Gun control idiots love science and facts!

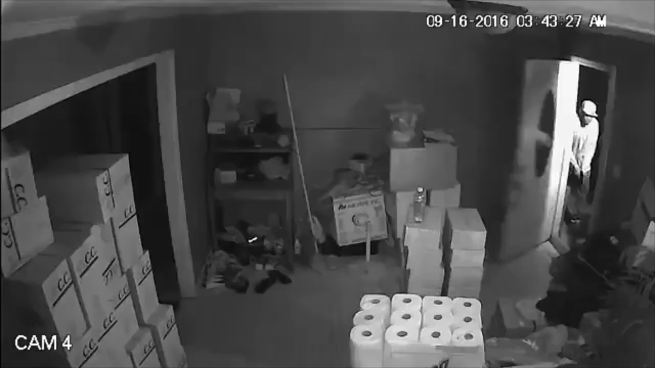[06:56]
Here's another example of a woman in Georgia.
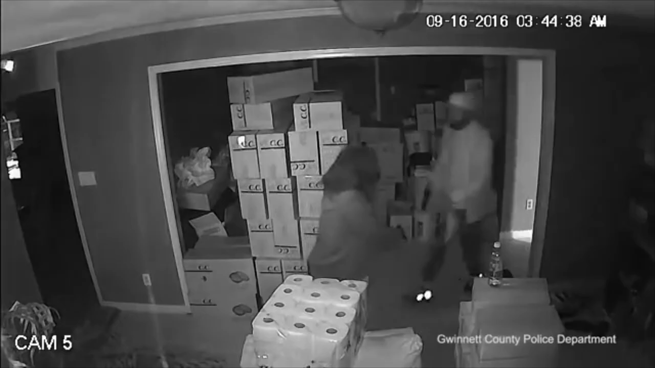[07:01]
She shoots on three guys that broke into her house, each of them armed with a gun. Look on the left side in the back. The guy is so scared he doesn't even slow down and open the door.
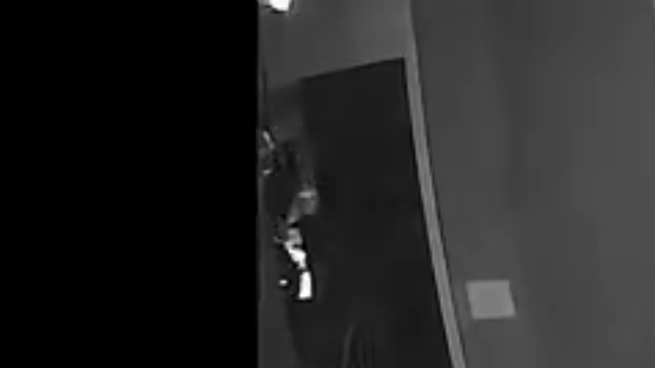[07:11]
He crashes right through it. Unfortunately, two of these thugs did end up dying.